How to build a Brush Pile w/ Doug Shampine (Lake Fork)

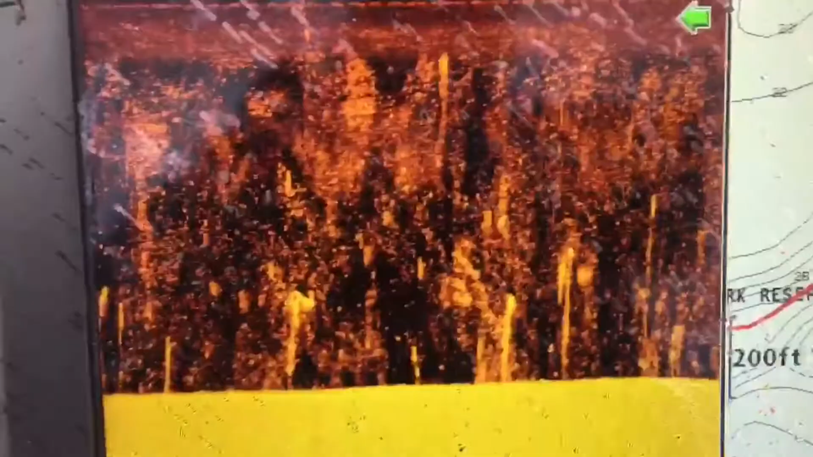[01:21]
and then i use my gps to mark it
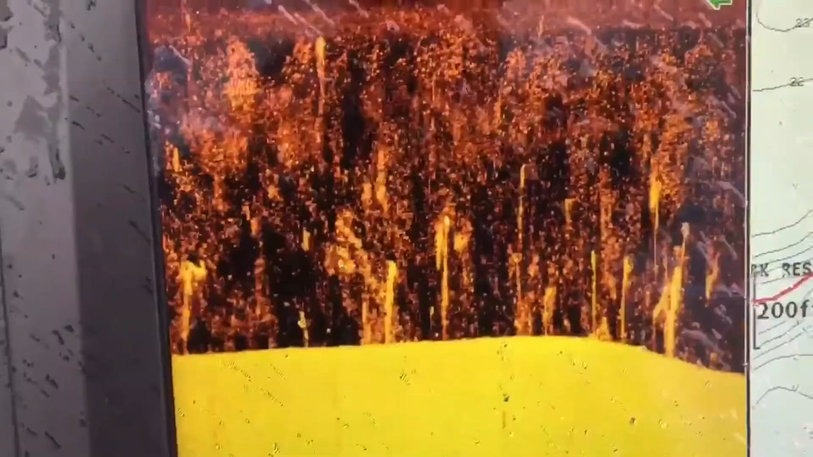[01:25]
as you can see we're starting to drop off into the creek right now
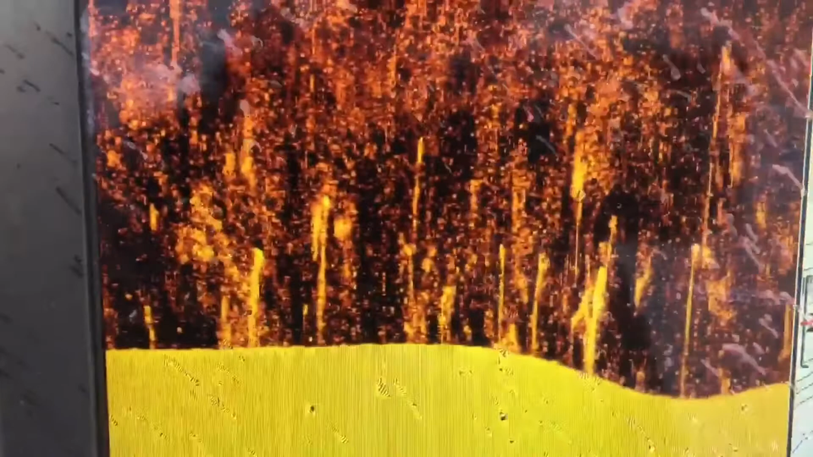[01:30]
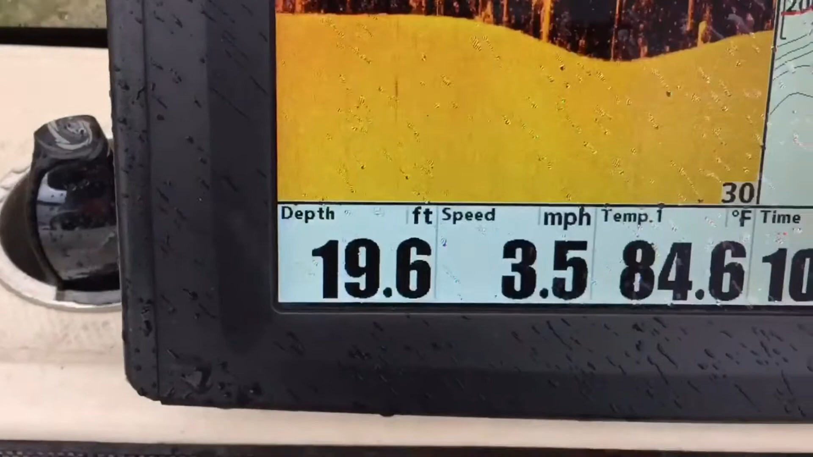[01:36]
On screen: depth 19.6 ft, water 84.6°F, speed 3.5 mph
we've gone from 19 feet it's going dropping down into the creek
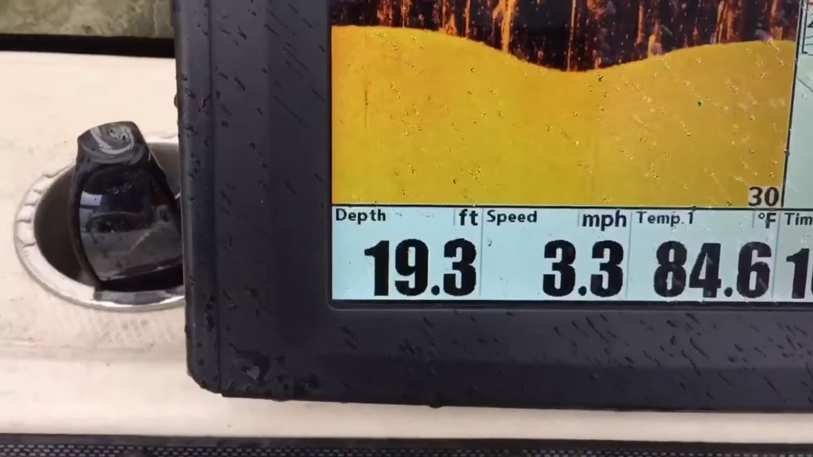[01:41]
On screen: depth 19.3 ft, water 84.6°F
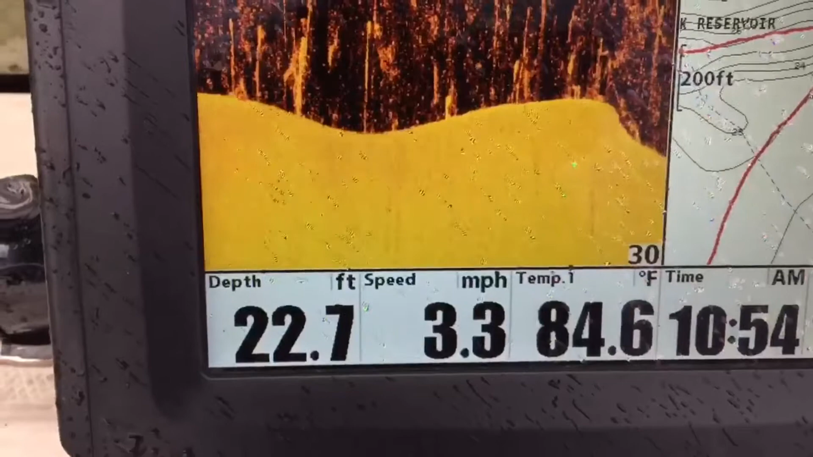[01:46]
On screen: depth 22.7 ft, water 84.6°F, speed 3.3 mph
and there you can see the drop how sharp the drop is into the creek channel